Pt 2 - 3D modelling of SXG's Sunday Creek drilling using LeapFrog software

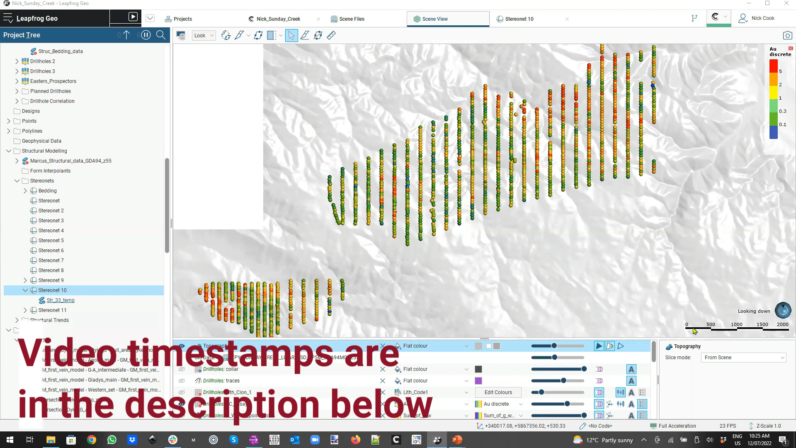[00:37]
scale is please check the lower right of the screen so starting out at the soil survey we discovered we discussed
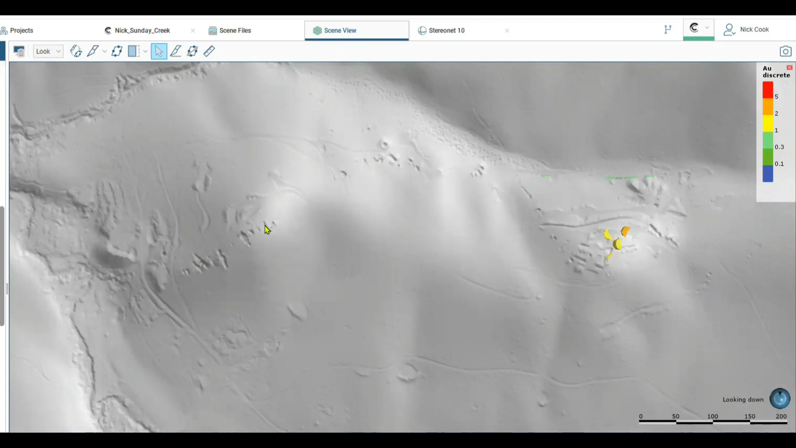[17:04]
side around the apollo system so very high grade continuous and other high grade intersections from our drilling throughout this region that require follow-up and just stepping
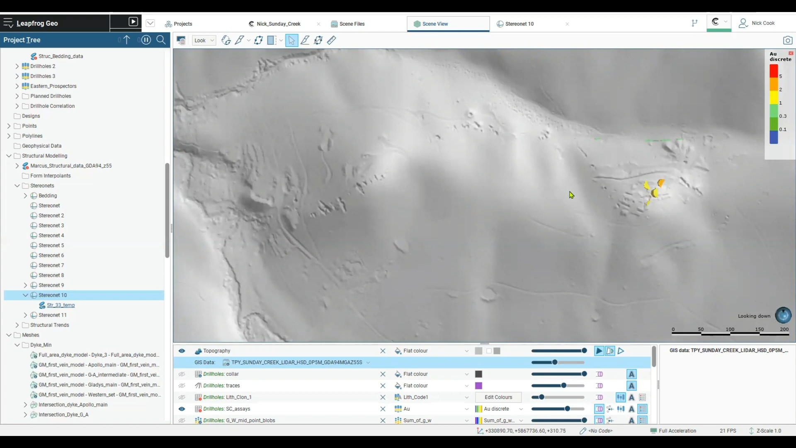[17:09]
back to the regional picture there is 10 kilometers out to the northeast you remember from the soils data out to the northeast
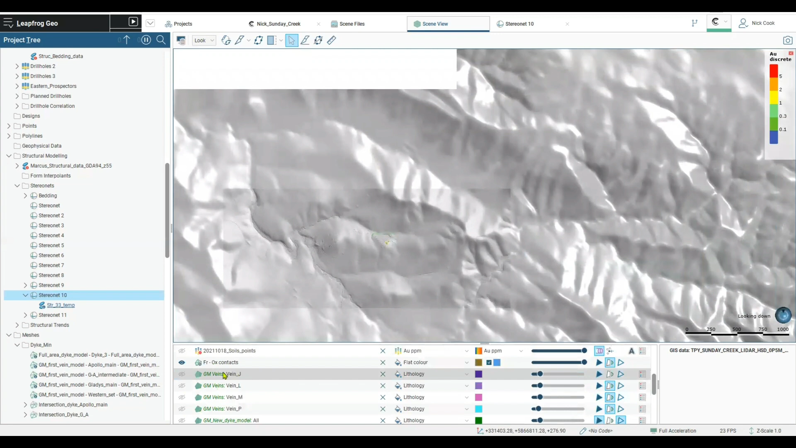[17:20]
so not only in the soils do we see the anomalies do we see the anomalies but we actually know there's previous workings out here right out to the northeast so